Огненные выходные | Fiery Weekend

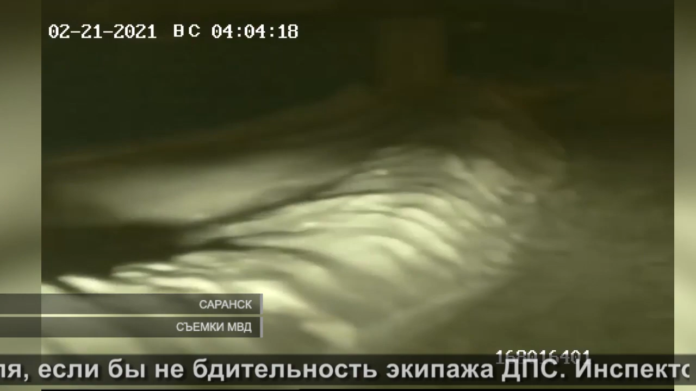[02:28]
Инспекторы Максим Лазарев и Руслан Солдатов ночью заметили серый дым на одной из улиц пригородного поселка. Патруль решил проверить свои опасения.
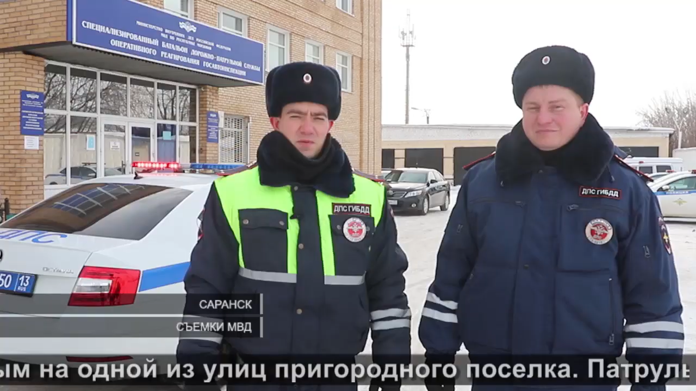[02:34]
При прибытии на место обнаружили, что происходит возгорание на дворных построек частного сектора. Я незамедлительно стал будить хозяев, а напарник, вызвав пожарную охрану, приступил к тушению пожара. Очаг возгорания находился в бане.
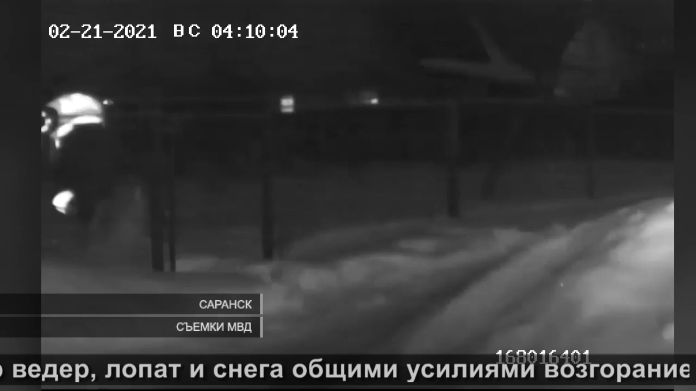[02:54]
С помощью ведер, лопаты, снега общими усилиями возгорание внутри бани было потушено и до жилого дома не добралось.